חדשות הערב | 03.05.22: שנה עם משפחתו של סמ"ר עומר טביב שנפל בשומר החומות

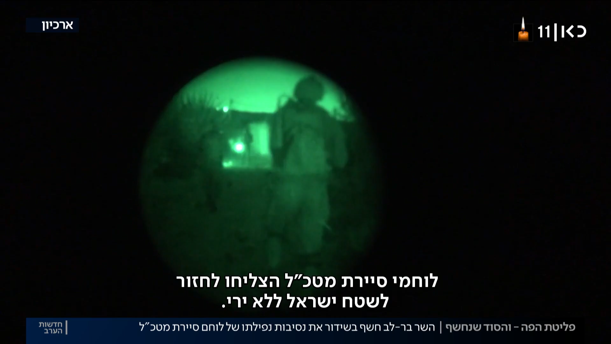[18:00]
למרות התקרבותם של לוחמים סוריים, לוחמי סיירת מטכ"ל הצליחו לחזור לשטח ישראל ללא ירי. זו תחושת עצב מלווה בהחמצה מאוד גדולה.